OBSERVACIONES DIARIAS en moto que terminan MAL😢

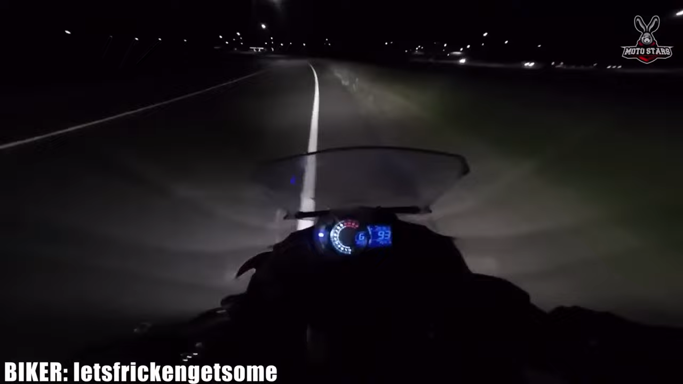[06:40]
Y arranca nomás el video yéndose. Totalmente al pasto. Viene pisteando como un campeón, pero aparentemente hay como un leve gimeo, hay unos baches ahí que le hace poner la moto derecha.
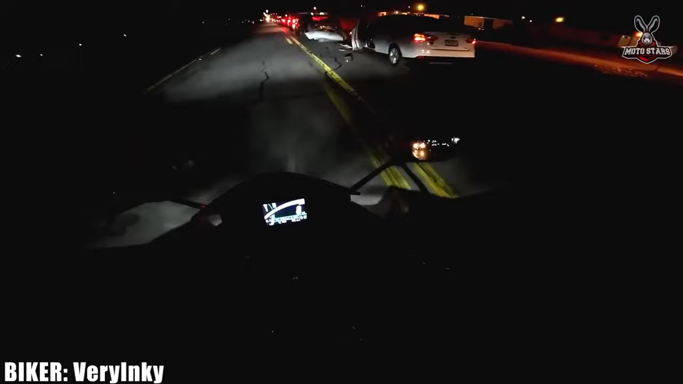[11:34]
¡Uy, palazo! Dios, qué palo. ¿Y'all good? Good, man. You sure? Está bien, el conductor se la recontrapegó con el que venía adelante.
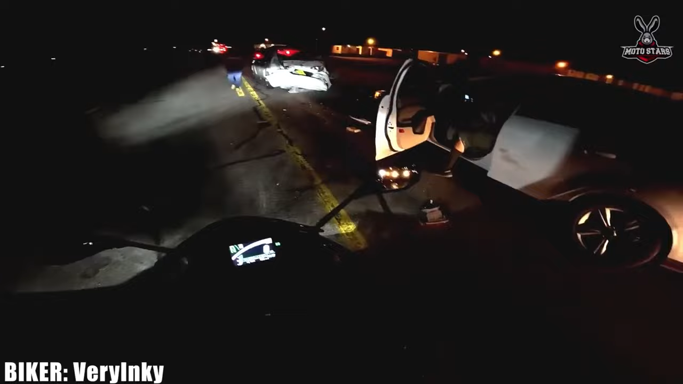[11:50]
Otra gran situación que pasa en todo el mundo, gracias a Dios no le pasó al motorista, distancia de seguridad. Esto se evita muy fácil, es algo que no se respeta en ningún lado.